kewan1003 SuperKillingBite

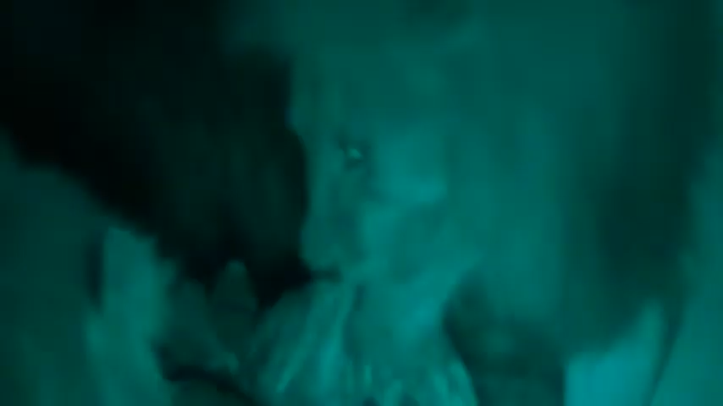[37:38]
Andy's night vision camera amplifies ambient light and produces
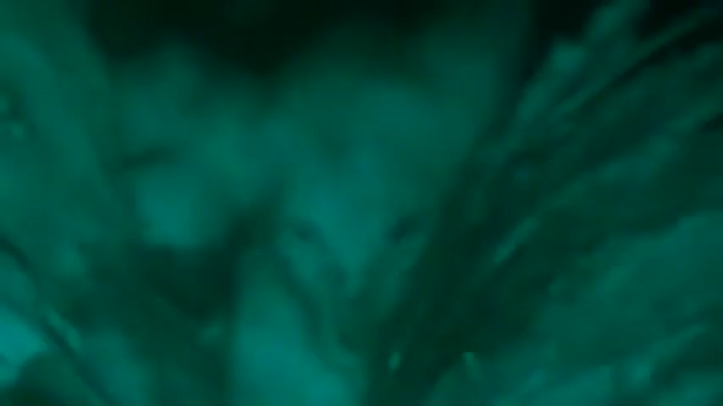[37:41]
a stunning image in nearly complete darkness.
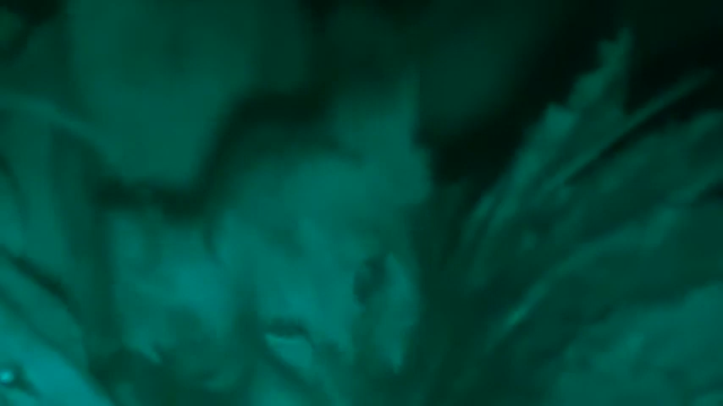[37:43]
Wow. You can see how powerful they are. They're just ripping the meat right off the bone, and they're even crunching through the bone.
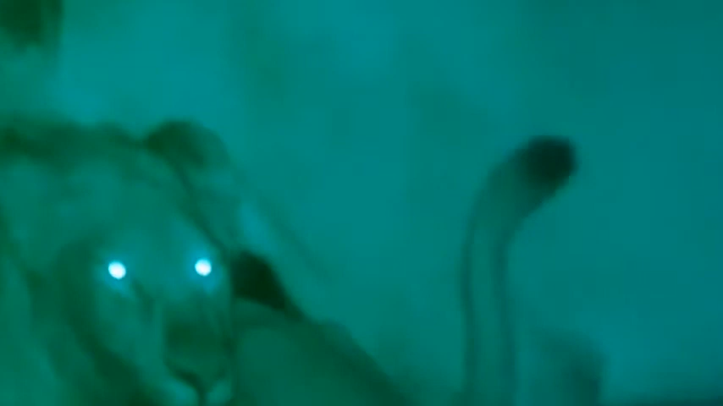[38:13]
They have reflective lenses in their eyes
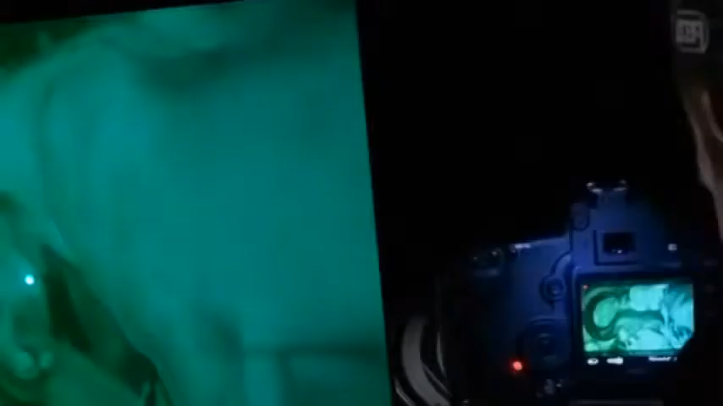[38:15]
that bounce and reflect light and allows them to amplify it, just like my camera.
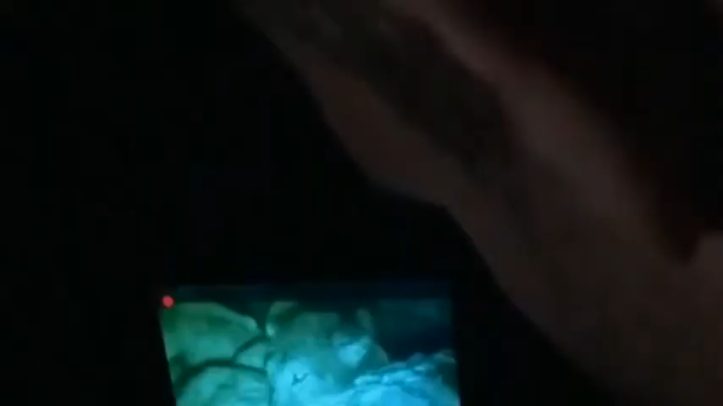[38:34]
Little cubs in there feeding with their moms.
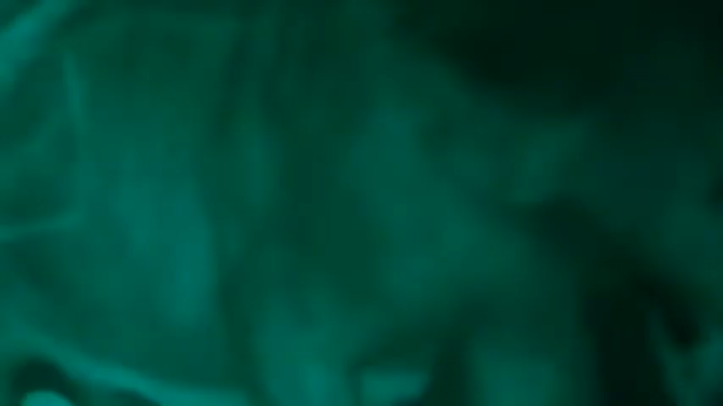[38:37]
Dad in there taking a bite. This is what's so cool about lions. The lionesses are the hunters, and the males, they protect the pride and the territory.